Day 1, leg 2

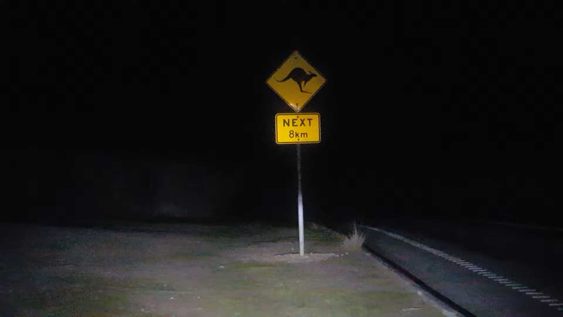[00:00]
Now I know I'm being a tourist if I'm stopping for things like this, but this is for you guys overseas, I don't know whether you've ever seen such a sign.
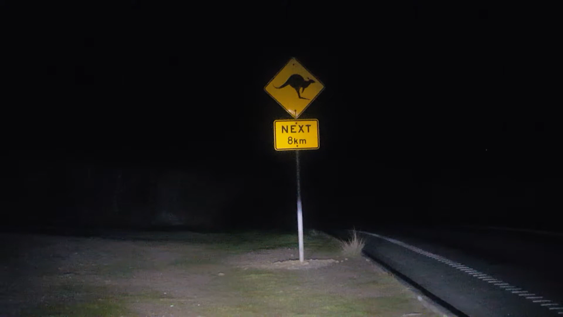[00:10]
So I've only gone probably about another five or ten k's and I've got up to the top of the Great Dividing Range I think it is here. And there's just some truckie somewhere bored belching on the radio constantly, so I might just turn that off for a bit, no one wants to talk to me anyway.